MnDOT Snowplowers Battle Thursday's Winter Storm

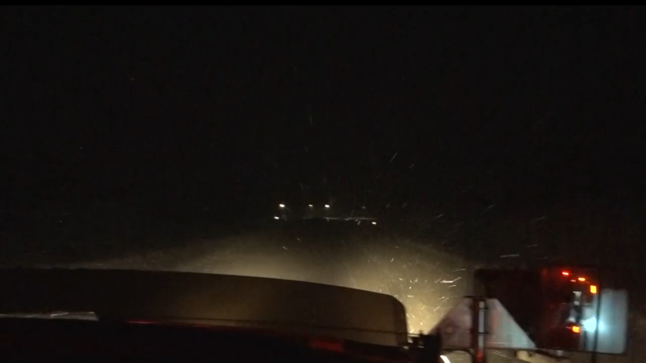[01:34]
You've got to make sure you don't go too far to the edge of the road. You'll go in the ditch. At all different times of the day, there are around 8 to 12 snowplow drivers on the roads, and that's just in the Bemidji area.